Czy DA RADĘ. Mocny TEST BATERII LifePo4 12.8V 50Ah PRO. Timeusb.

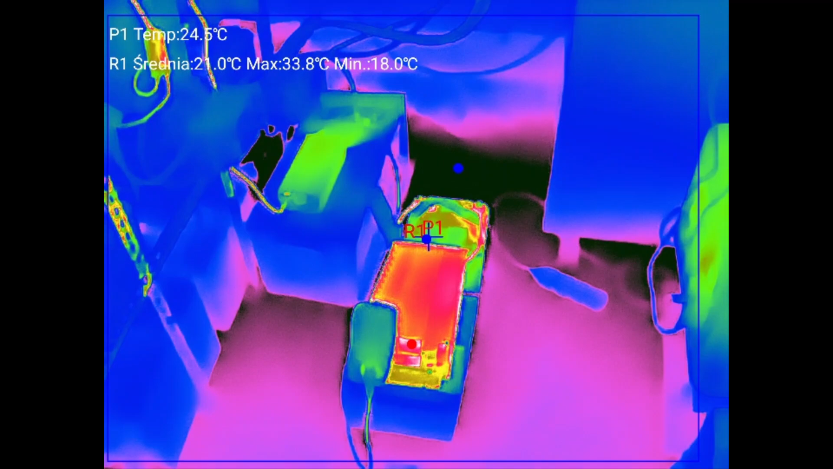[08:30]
On screen: spot 24.5°C, max 33.8°C, min 18.0°C
No i jak na razie To przetwornica Najcieplejsza Z tego wszystkiego
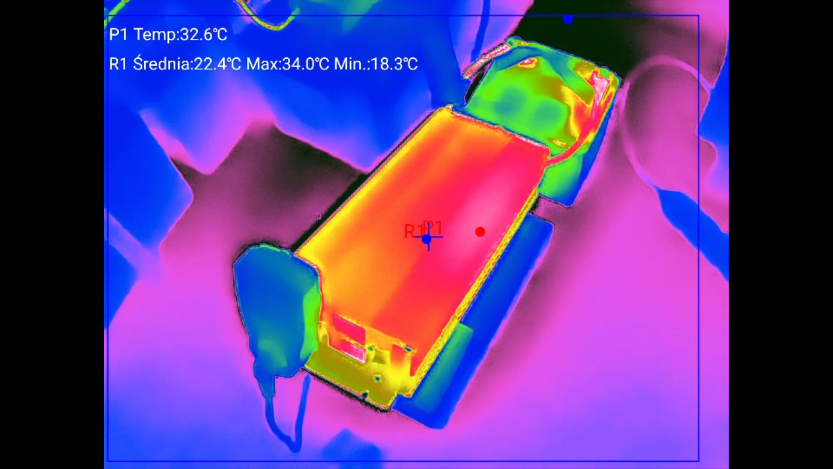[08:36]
On screen: spot 32.6°C, max 34.0°C, min 18.3°C
Tutaj mamy Gdzie jest punkcik Mój Żebym się nie zgubił O Batomierz Mi się
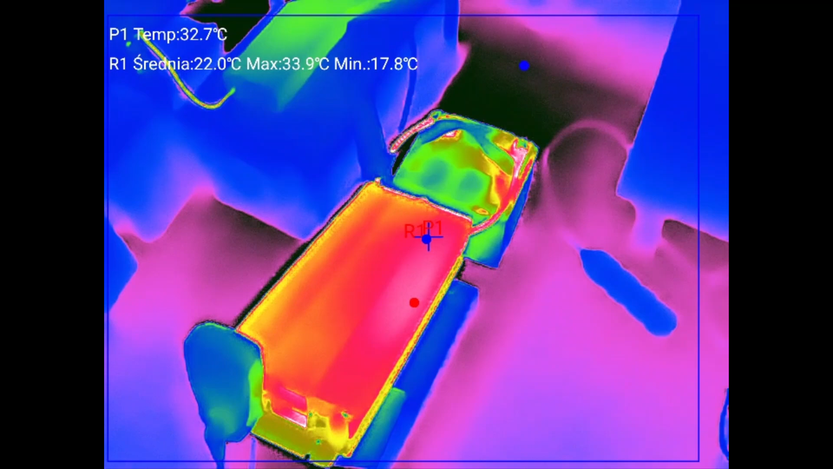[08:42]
On screen: spot 32.7°C, max 33.9°C, min 17.8°C
Znaczy Multiment Mi się za chwilę Wyłączy Bo piszczy
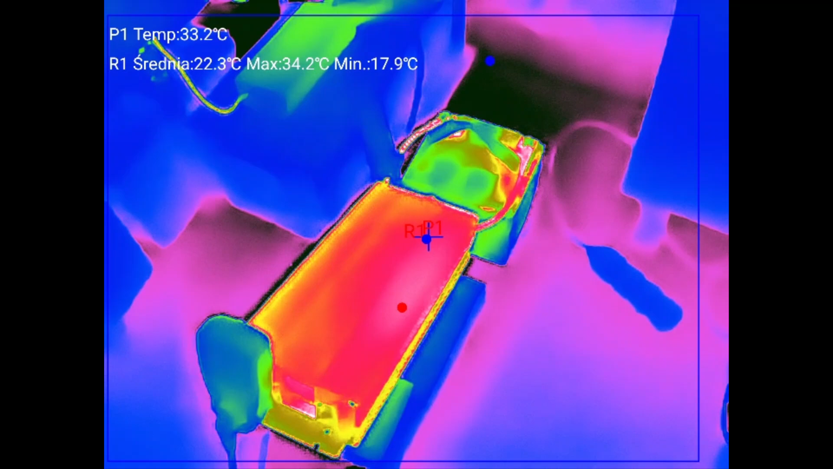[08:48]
On screen: spot 33.2°C, max 34.2°C, min 17.9°C
Ale to szczegół Tutaj mamy Punkcik Punkcik jest P1 33 stopnie Mój przetwornica
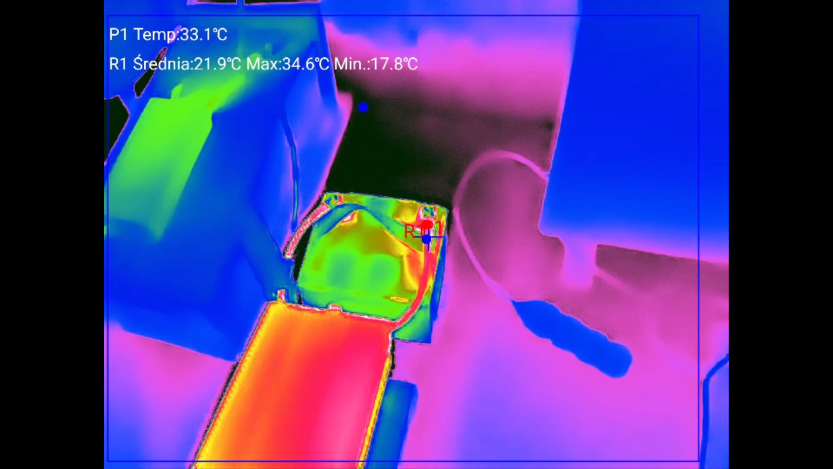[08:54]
On screen: spot 33.1°C, max 34.6°C, min 17.8°C
A mnie bardziej Tutaj interesuje Na minusie
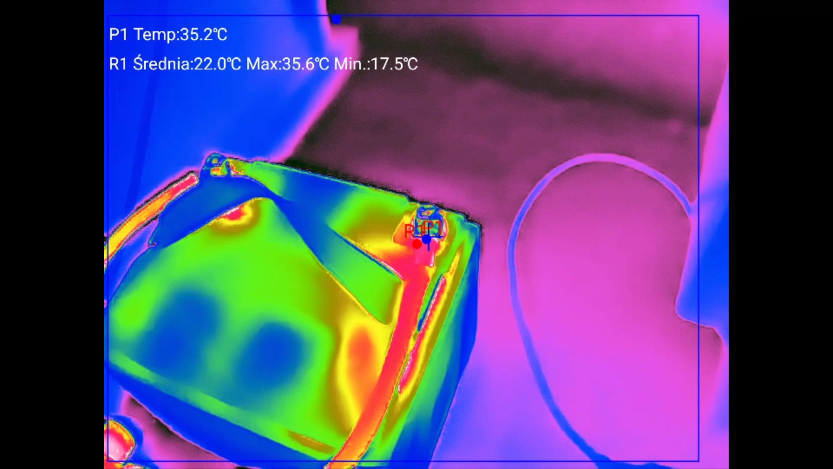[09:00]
On screen: spot 35.2°C, max 35.6°C, min 17.5°C
Najcieplejszy punkt To jest 35 stopni Moja dłoń Dla porównania
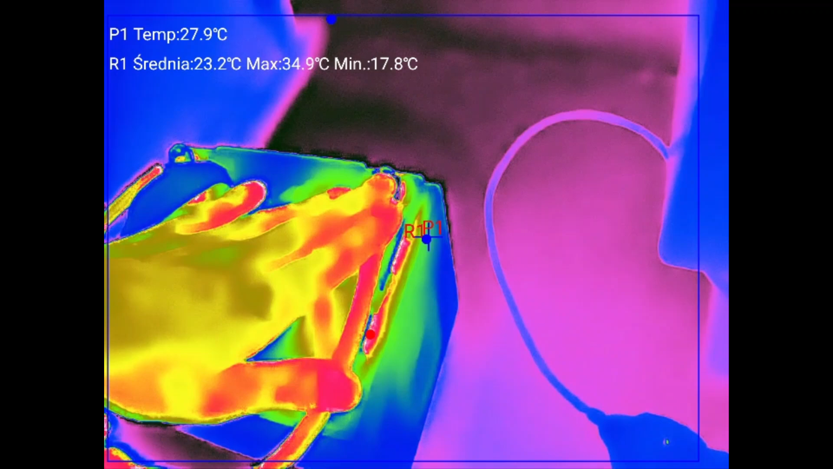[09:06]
On screen: spot 27.9°C, max 34.9°C, min 17.8°C
Ciepło Delikatnie Wyczuwalne Przy 12V No to Cudów
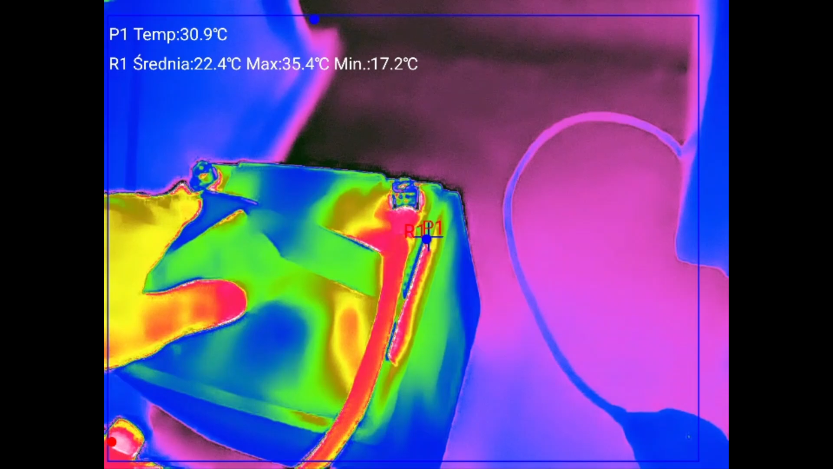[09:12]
On screen: spot 30.9°C, max 35.4°C, min 17.2°C
tutaj nie oczekujmy Nie ma żadnych problemów To się bardziej u tego kabla chyba zagrzało
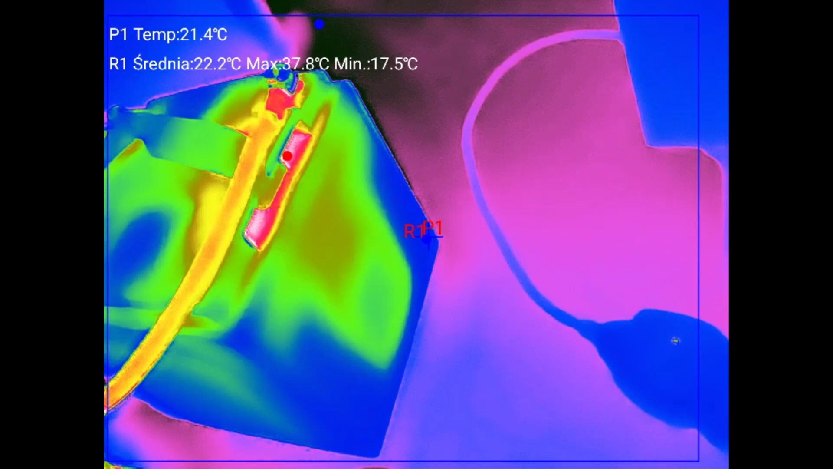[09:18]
On screen: spot 21.4°C, max 37.8°C, min 17.5°C
Tu jest chyba BMS Z boku Bo widać,
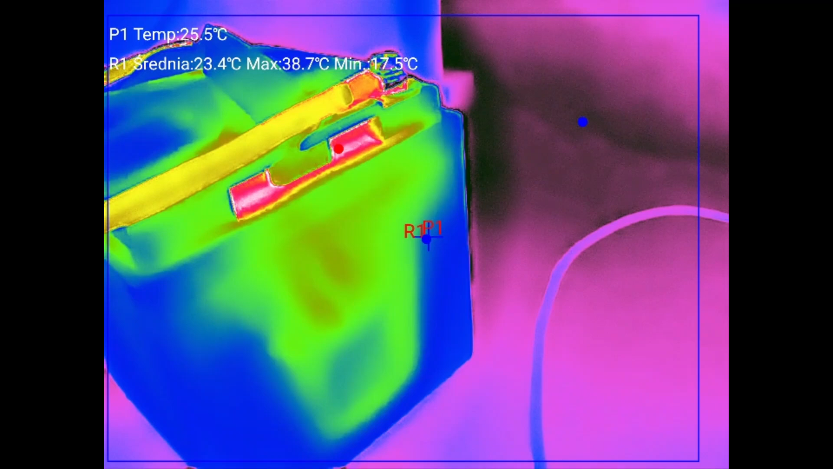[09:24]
On screen: spot 25.5°C, max 38.7°C, min 17.5°C
że jest takie ciepłe miejsce Z góry nic Z tą strony Z gronadami
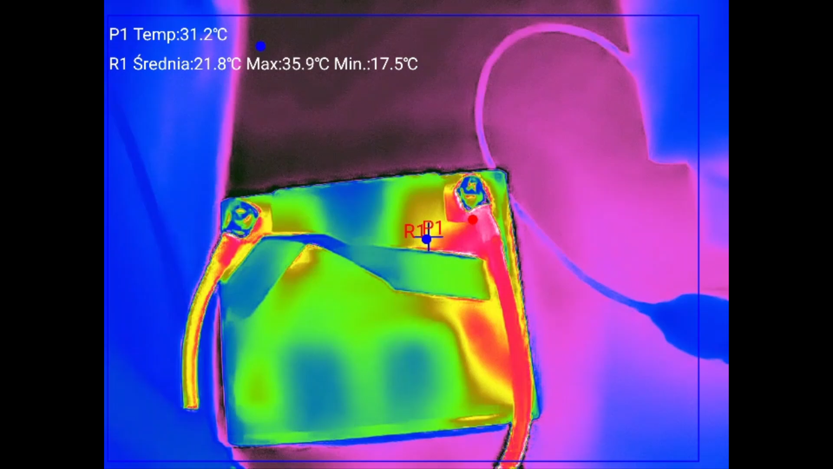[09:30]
On screen: spot 31.2°C, max 35.9°C, min 17.5°C
Tu nic Tylko Tu
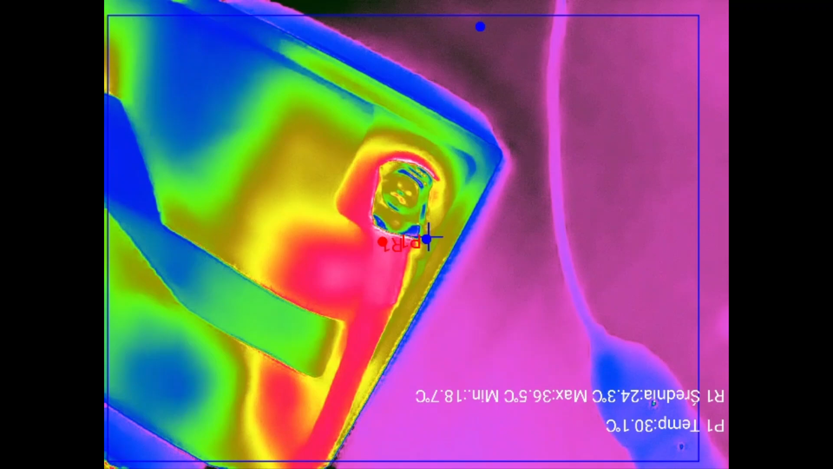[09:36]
On screen: max 36.5°C, min 18.7°C
Zapchany BMS Z tej strony Na stówę Bo widać jego ciepło Dobra
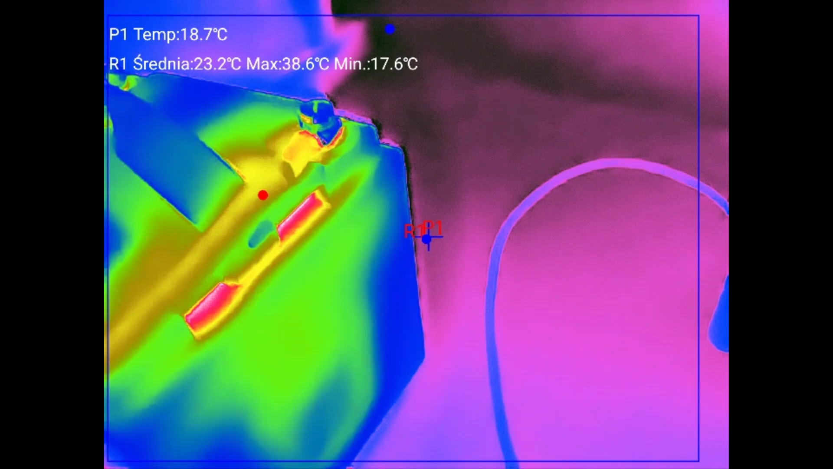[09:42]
On screen: spot 18.7°C, max 38.6°C, min 17.6°C
I ciężej Także I śniemy Do końca Z testa